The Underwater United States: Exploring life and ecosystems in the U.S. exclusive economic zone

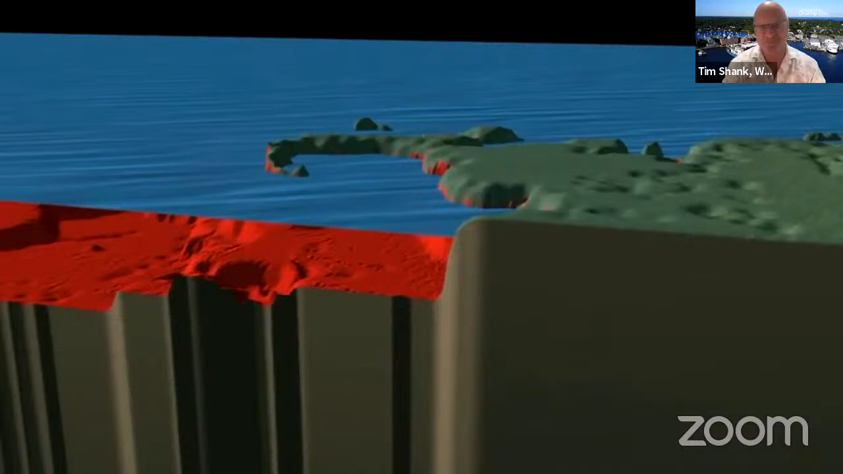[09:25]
We're going to slip underneath Cape Cod because it's so local to us here and go over Stellwagen Bank and the continental
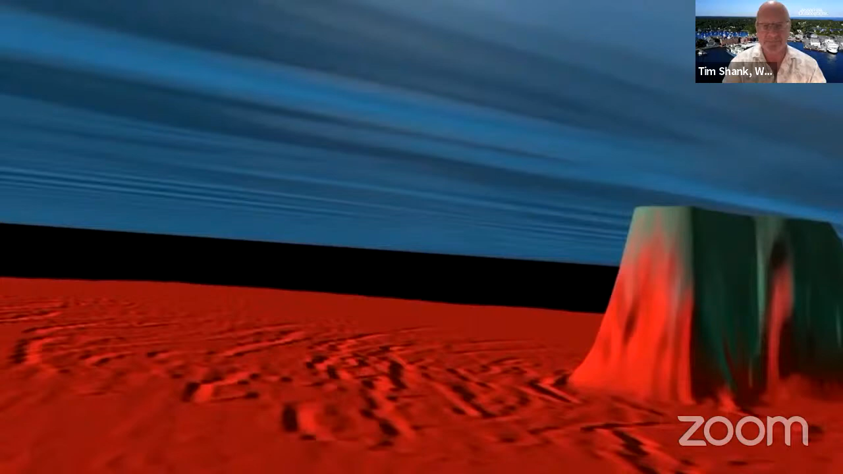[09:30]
shelf which are over now relatively flat and then we're going to dive over into the deep sea into the canyons.
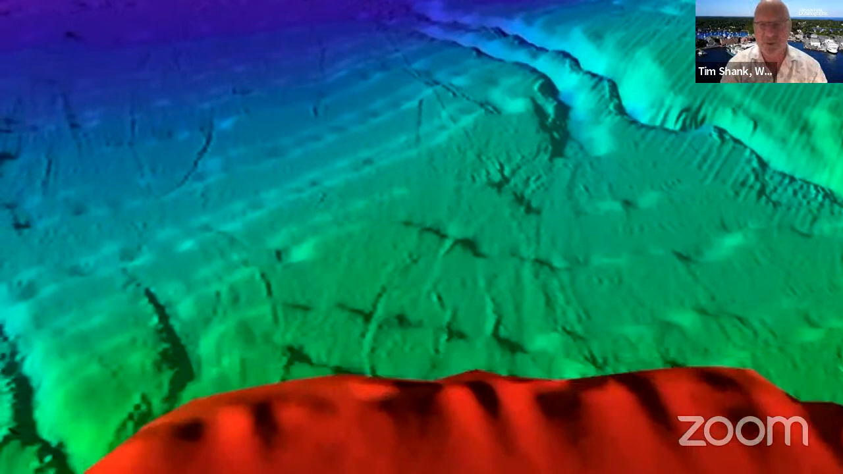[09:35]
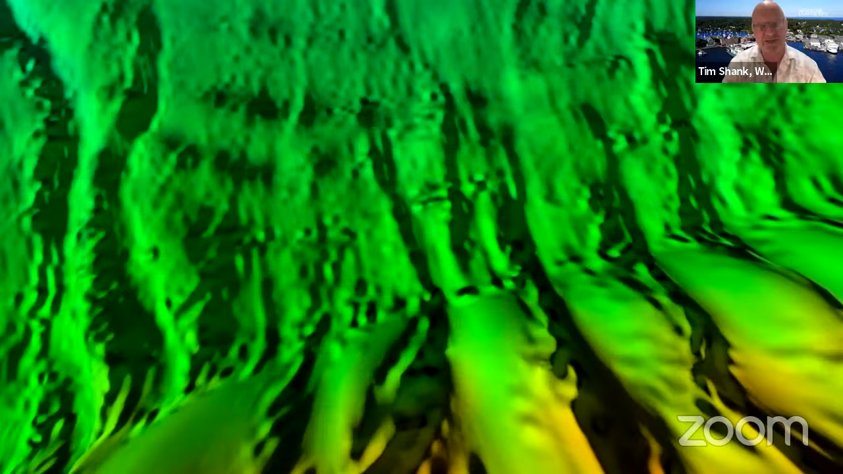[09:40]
When the glaciers were retreating 20,000 years ago, water, rivers carrying lots of sediment carved out these canyons.
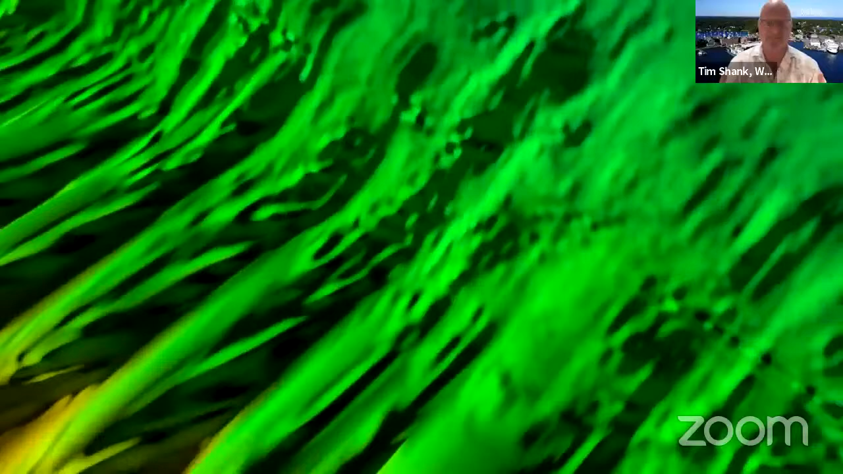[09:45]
Sea level was much lower then and you can see them all here.
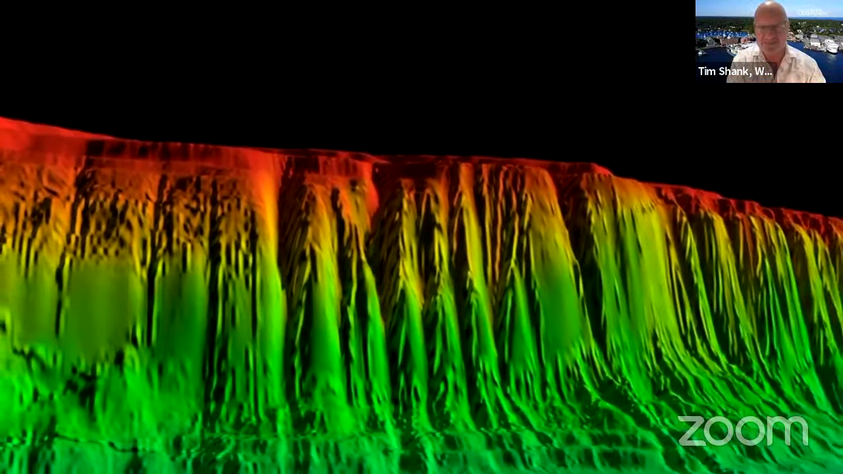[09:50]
There's 90 canyons, over 90, between Canada and the Carolinas. They're astounding. They're massive. They go from a quarter mile deep down to two and a half, three miles deep.
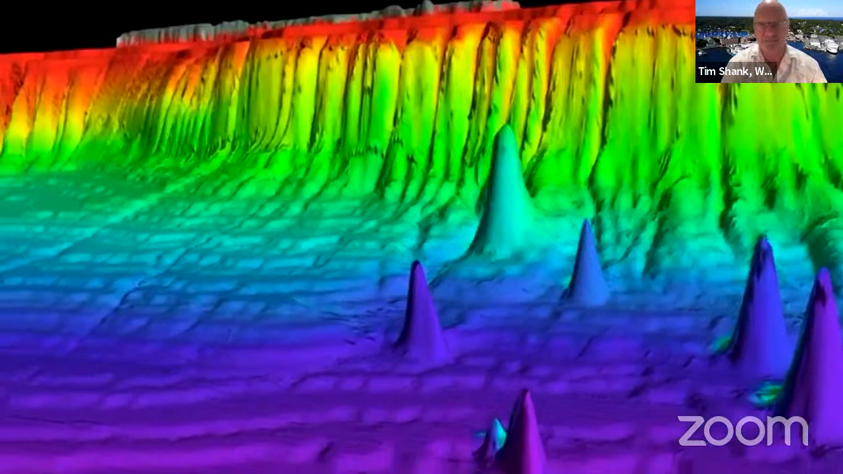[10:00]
Here you're seeing some sea mountains that are off our coast called the New England Sea Mountains there too, but you can see them all the way down the coast.
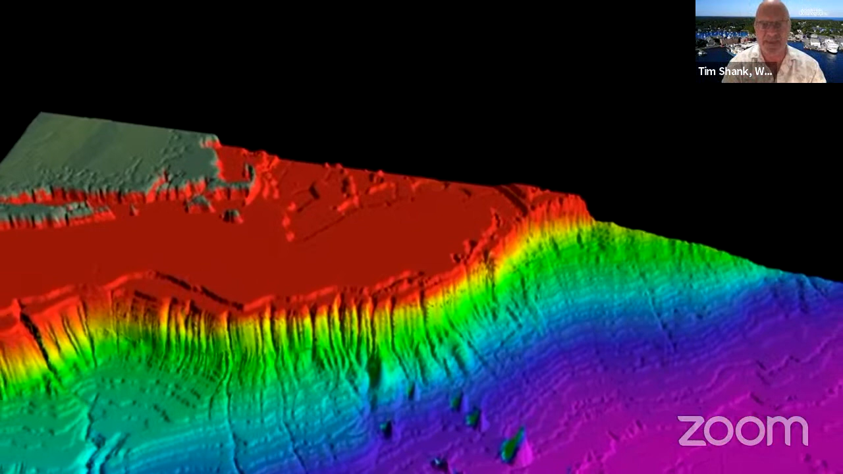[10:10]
Just simply amazing and they're right in our backyard. I think so few people realize,
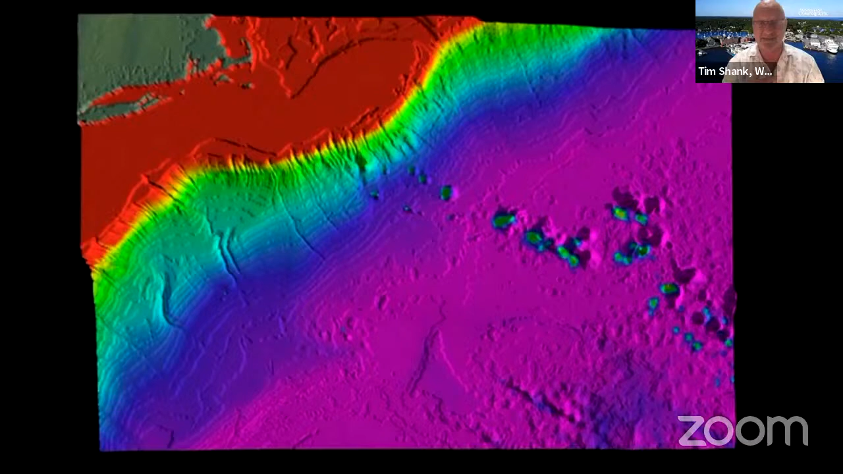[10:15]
as I did not when I first started working on this, is that the amount of land underwater the U.S. has is one and a half times that of the continental U.S. on land. It's simply amazing and any of these canyons that I'm going to show you today could easily be a national park if it were on land. In many cases, the majority, I'd say, is that the Grand Canyon could fit inside these canyons, one of these canyons, areas. So they're massive, and yet we know so little about them, we've only just begun to explore them in the last few years.
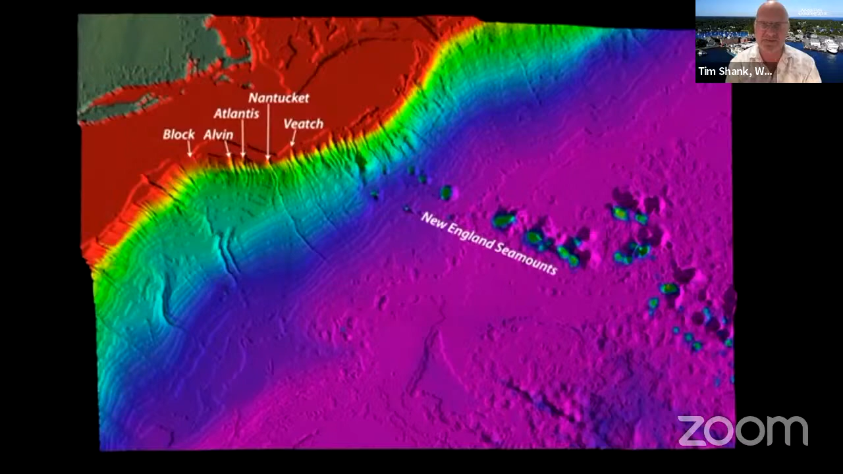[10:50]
So what I want to do now is get a close-up of some of these canyons, showing you the topography from the mapping that's been done.